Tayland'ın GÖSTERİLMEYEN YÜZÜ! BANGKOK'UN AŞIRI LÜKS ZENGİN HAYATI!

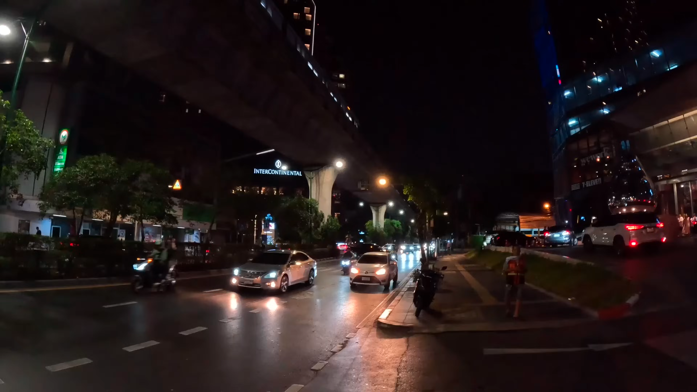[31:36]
Şu anda da baya zaten böyle gökdelenlerin falan olduğu lüks bir bölgedeyim. Sukumit'e yakın bir yer burası.